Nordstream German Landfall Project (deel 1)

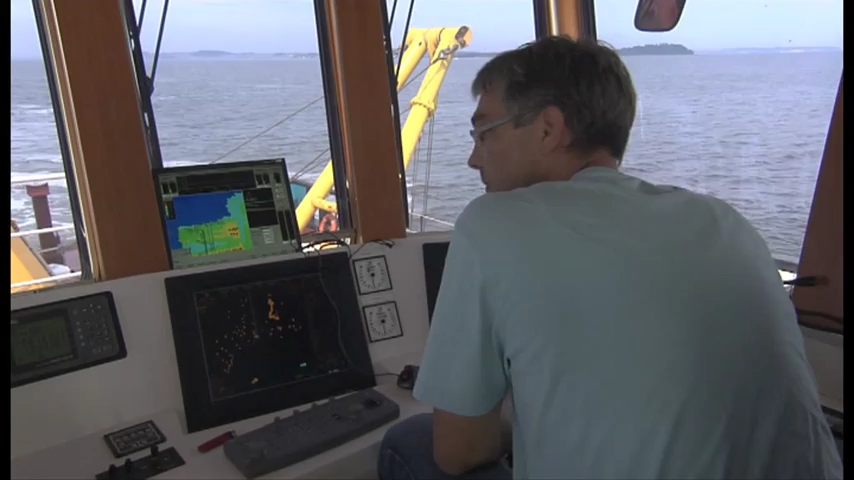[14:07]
various automation systems on board of the spreader pontoons were used and
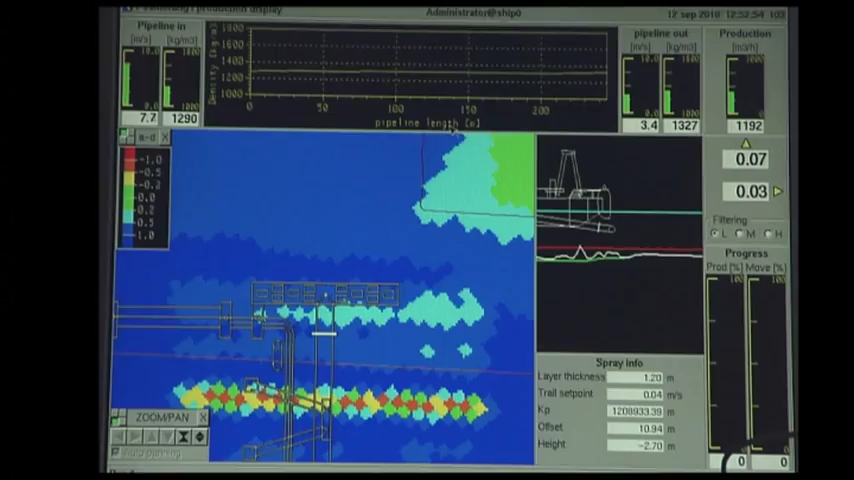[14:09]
the results checked by hydrographic surveys on a 24-7 base.